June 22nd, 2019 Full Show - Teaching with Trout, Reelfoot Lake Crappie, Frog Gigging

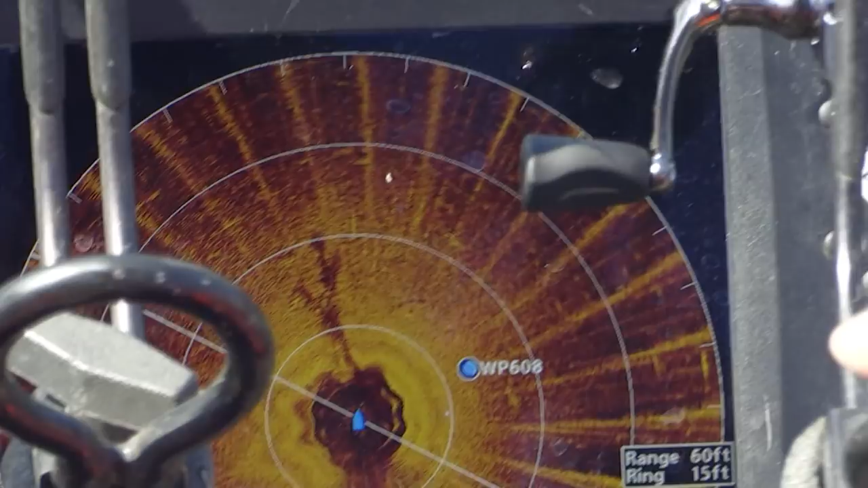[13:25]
I tell you what, it is absolutely amazing watching you use that 360.
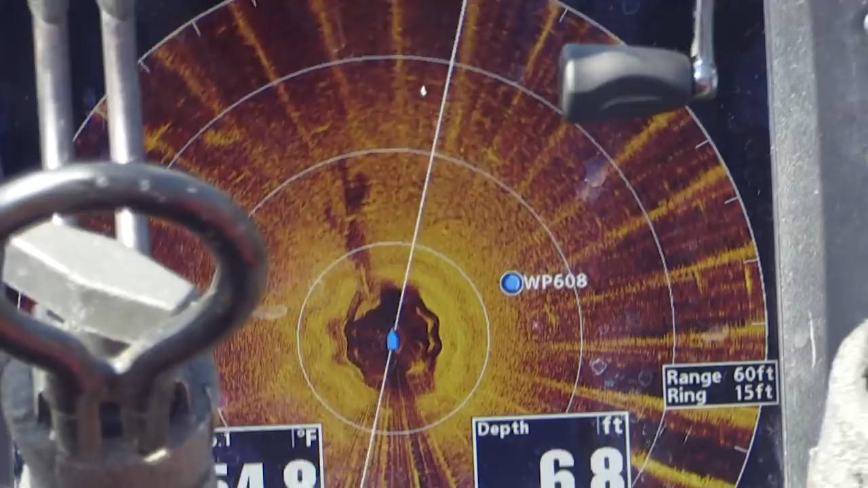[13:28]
You've got to hold your hook right on that wood or you're probably not going to get a bite.
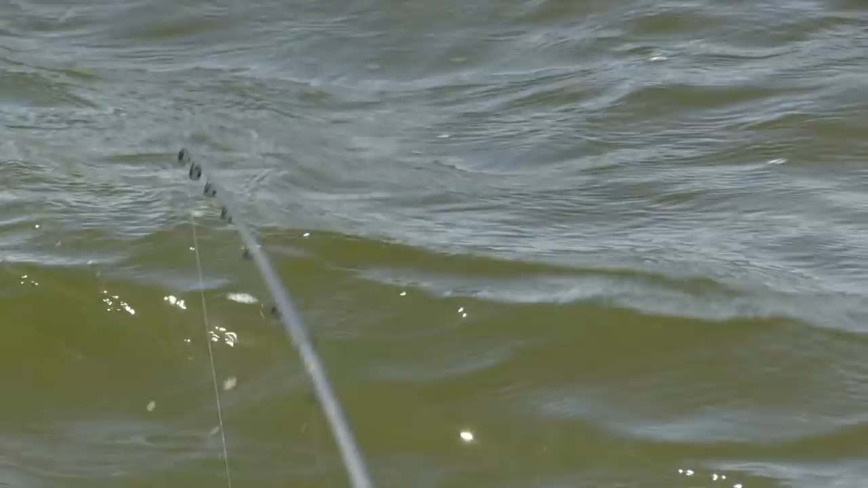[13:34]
And you know exactly where that rod tip is in relation to the scale on there.
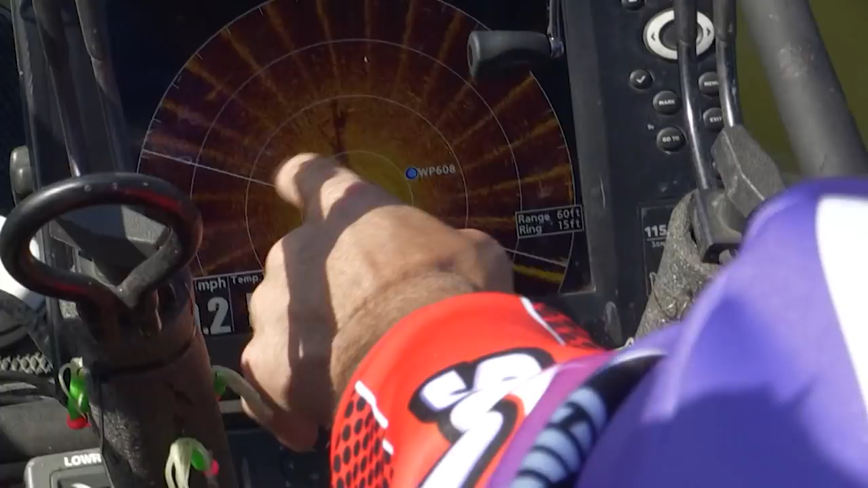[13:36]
This first ring is 15 foot, then 30.
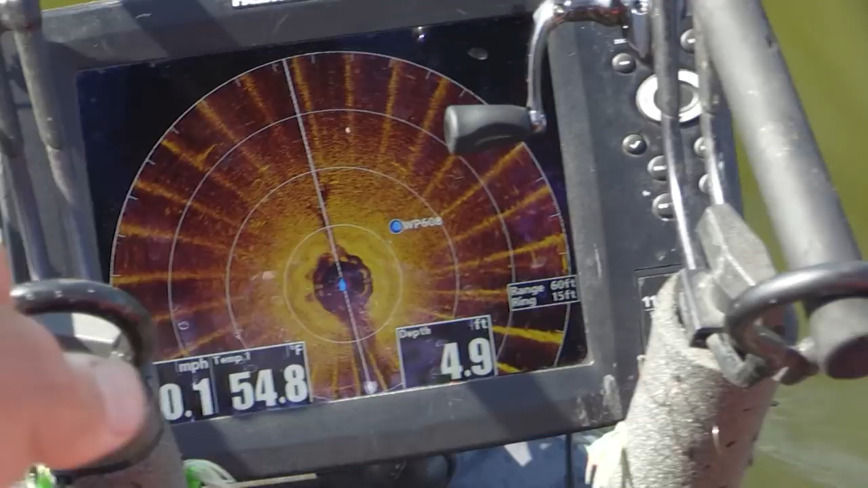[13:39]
On screen: depth 4.9 ft, water 54.8°F
My pole is 14. So, I can pretty well figure that my pole is just on the inside of that ring.
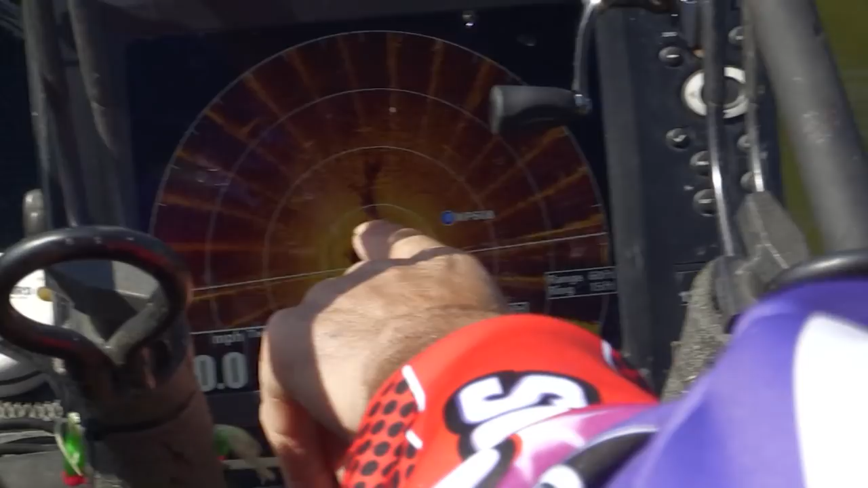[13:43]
Yeah, yeah.
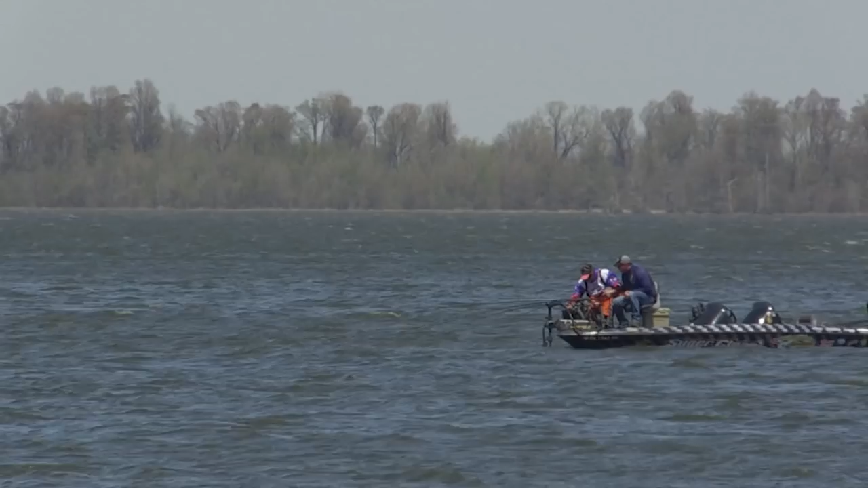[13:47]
So, we got a little log left here, a little bit. Usually, on the ends of the log, you can count on getting a bite.
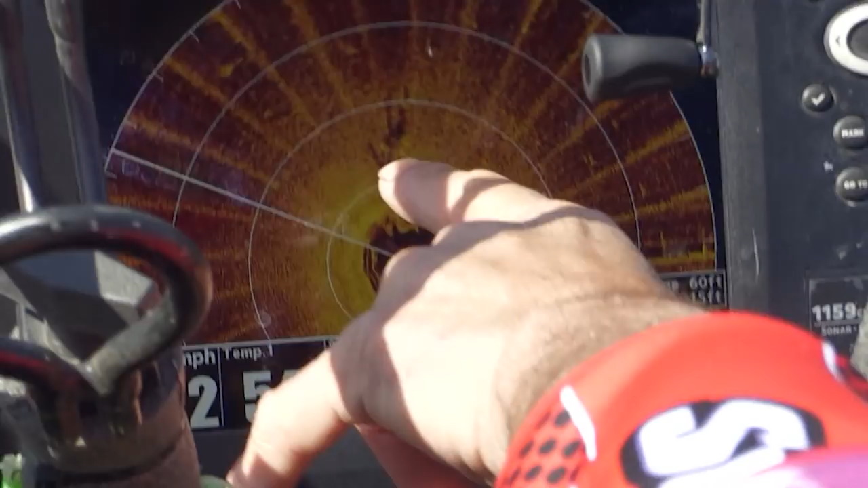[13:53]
So, about right up here, about right in there.
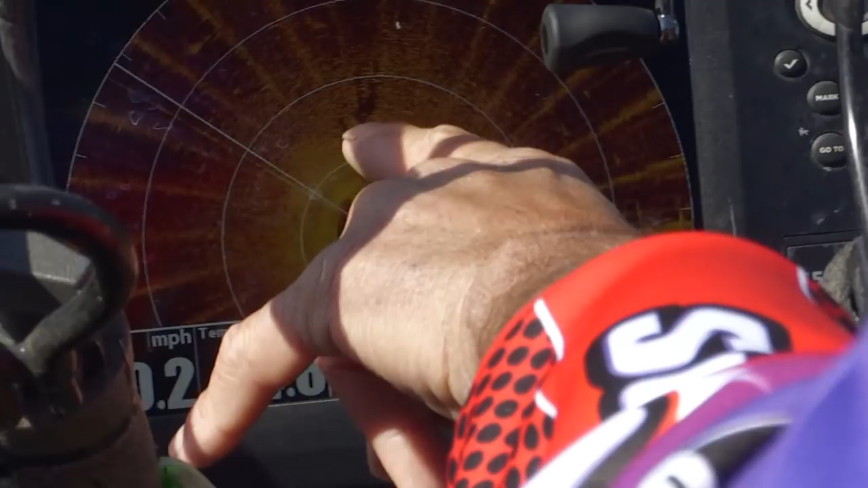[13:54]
See that fuzz right there? That's a great spot. There's a fish right there, too, by the way.
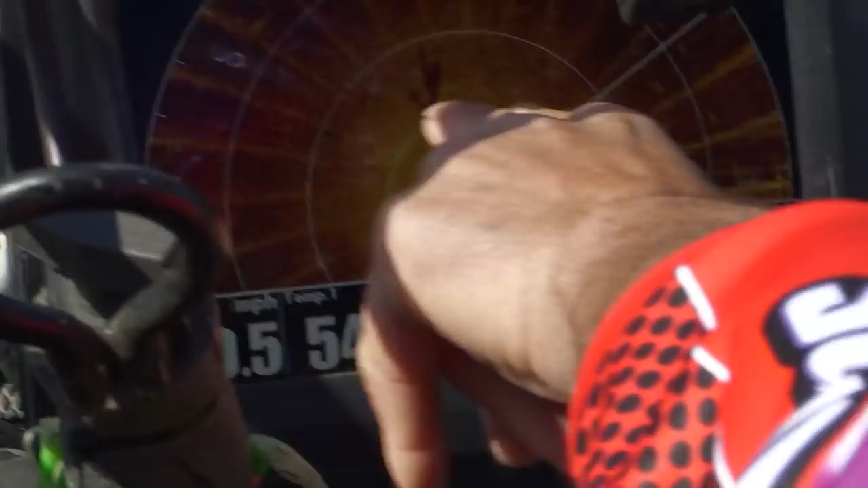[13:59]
See that little line? Oh, yeah. Yep. Right on the very end of it. I don't know why we're not getting a bite right there.